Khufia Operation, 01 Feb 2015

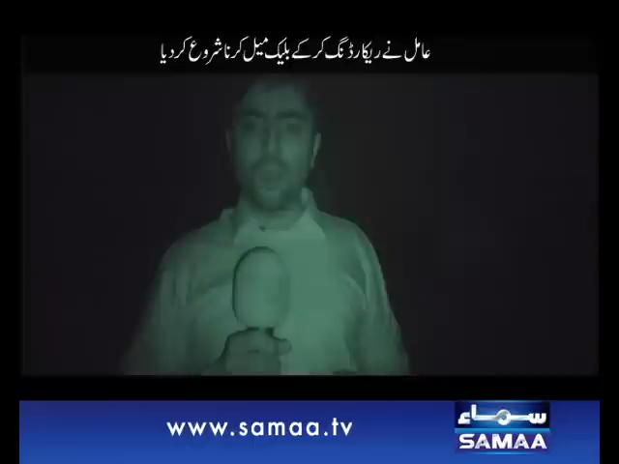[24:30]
हम मुस्तकिल उस आमिल की गुफ्तगू सुन रहे थे और वो बहुत देर से उस औरत को ब्लैकमेल कर रहा है। अब हम जाके उस आमिल के पास जा रहे हैं, उसको बेनकाब कर रहे हैं, उसका भांडा फोड़ रहे हैं।
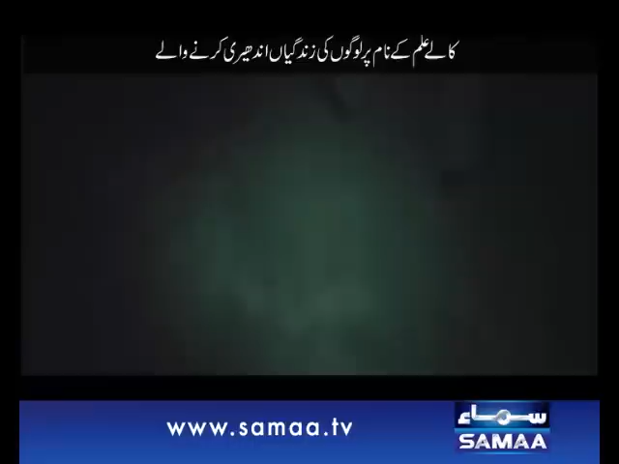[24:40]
हम उसकी जानब जा रहे हैं, हम बहुत आहिस्ता आहिस्ता जा रहे हैं, कहीं उस आमिल को शक ना हो जाए, वो हमें देख के दूर से भाग रहे हैं।
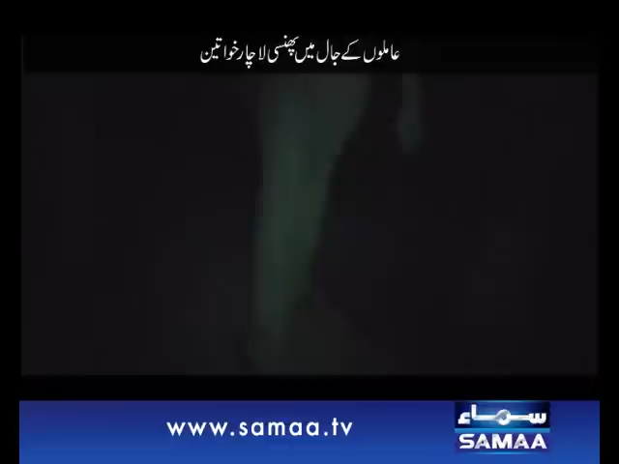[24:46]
हम उसकी जानब रवा दवा है, वो उधर हम आप देख सकते हैं, हम उस आमिल के करीब पहुँच चुके हैं और आज उसका भांडा फोड़ेंगे।
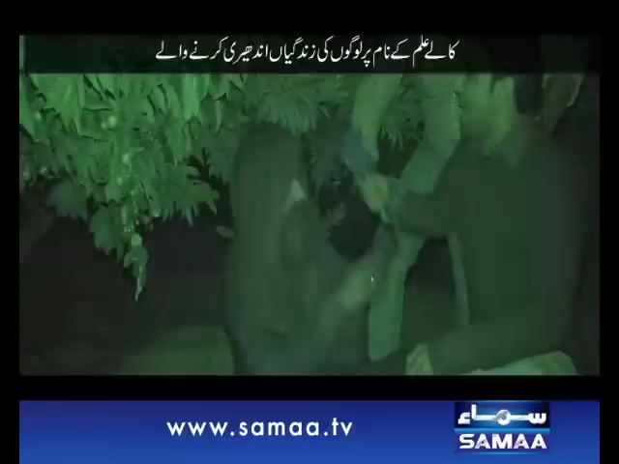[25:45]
गुफ्ती ऑपरेशन की टीम ने आमिल को रंगे हाथों पकड़ लिया है और उसके मोबाइल भी अपने कब्जे में ले लिए हैं। इस जाली आमिल के पास मौजूद ये सामान देखिए।
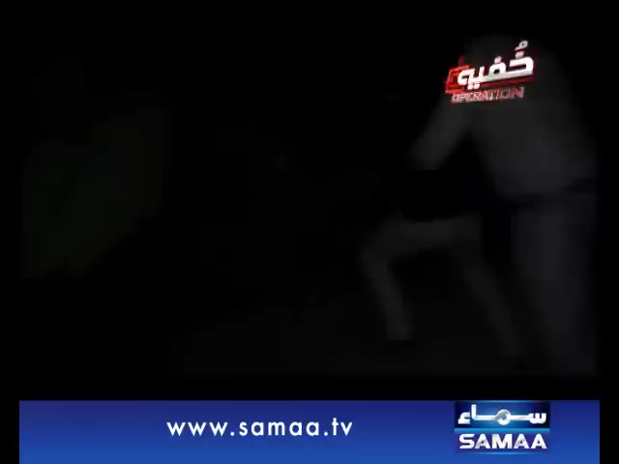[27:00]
ये कहाँ फरार हुआ है? नीचे नीचे निकल। हम यहाँ से निकल रहे हैं। हमारा और हमारी टीम का यहाँ रहना मुनासिब नहीं है। यहाँ हम खामोशी से जा रहे हैं, उसके बंदे यहाँ पर मौजूद हैं।
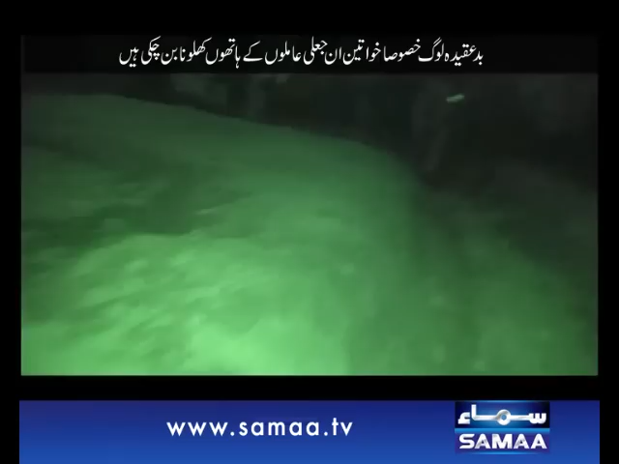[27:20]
ये
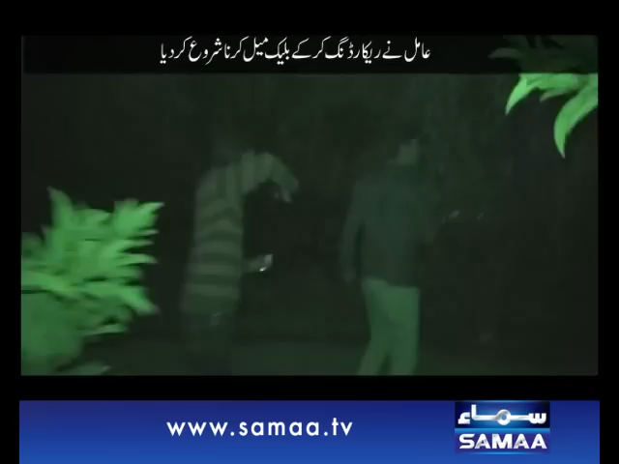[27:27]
आप देख सकते हैं अंधेरे का फायदा उठा के झाड़ियों में वो भाग चुका है, वो फरार हो चुका है।
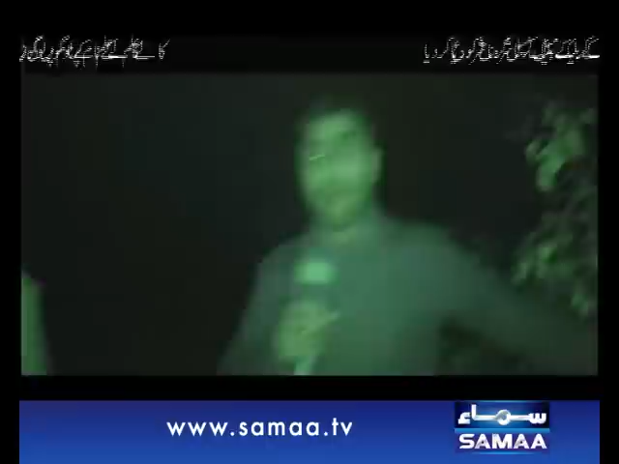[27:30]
हम यहाँ मजीद बहुत देर तक नहीं रुक सकते, लेकिन हमारे पास इसके मोबाइल आ गया है और ये जो इल्म सिखा रहा था, कौन सा इल्म था? आइए देखिए ये क्या चीज़ है।